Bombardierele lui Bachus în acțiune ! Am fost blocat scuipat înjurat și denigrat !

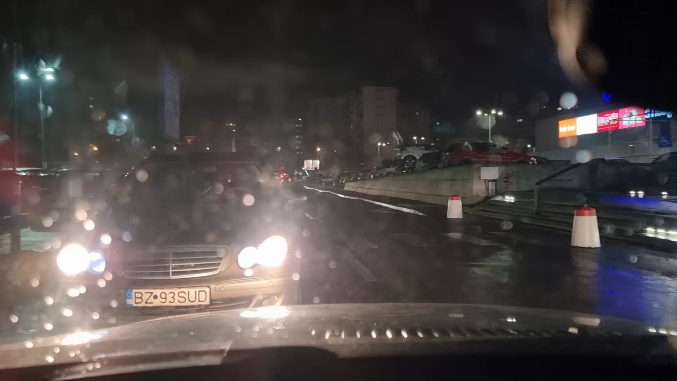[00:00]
s-a pus în fața mașinii și nu mă lasă să plec. Și că am dat peste ea, peste mașina ei. Dar ele ori sunt bete, ori sunt drogate. Că-s două, uite, că-s două pupici.